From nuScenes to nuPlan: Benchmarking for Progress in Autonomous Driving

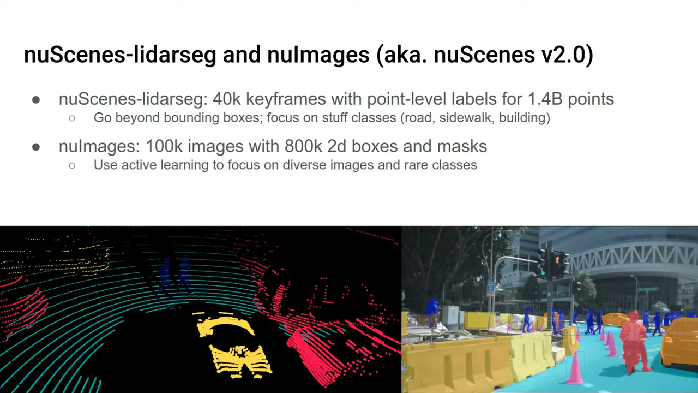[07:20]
corner um and especially we use active learning techniques here to really make sure that we don't just have you know very similar images but very diverse set of images and also focused a lot on the on the rare classes here's a little timeline of the different challenges that we did so we organize about two
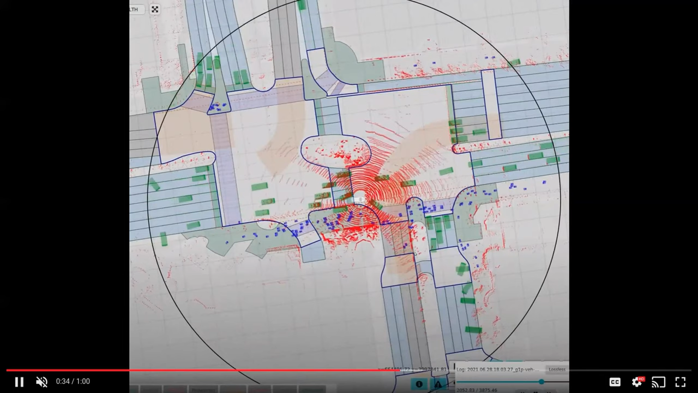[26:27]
yeah so some very challenging data and yeah some very nice tracks